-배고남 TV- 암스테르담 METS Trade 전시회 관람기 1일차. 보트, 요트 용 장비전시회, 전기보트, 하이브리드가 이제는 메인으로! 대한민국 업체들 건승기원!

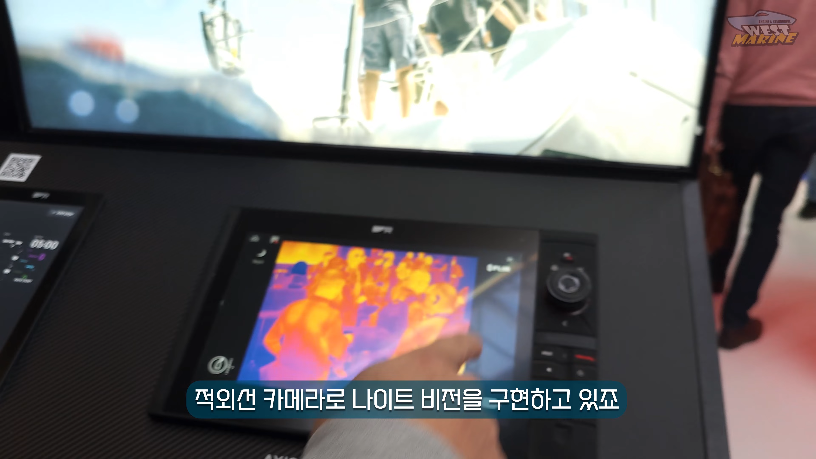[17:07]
적외선 카메라로 나이트 비전을 구현하고 있죠. 그래서 야간 항해 때 굉장히 좋습니다. 이런 게 있으면 멀리 찍어서 운항하고 있는 그런 선박이나 그런 게 있는지 볼 수 있죠.